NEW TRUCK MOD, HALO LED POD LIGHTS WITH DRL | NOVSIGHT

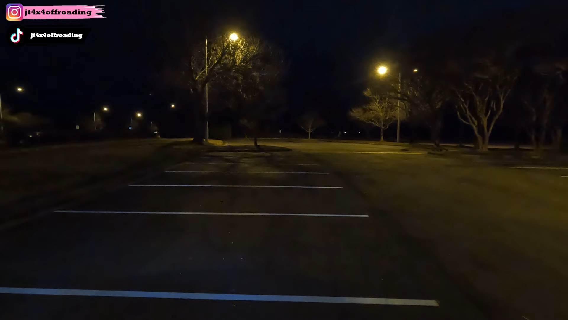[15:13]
So, super bright. You can see that these, uh, three-inch pod lights are super bright. So, again, let's go ahead and put our embers back on so I can show you the difference. So, I'm popping the embers back on right now.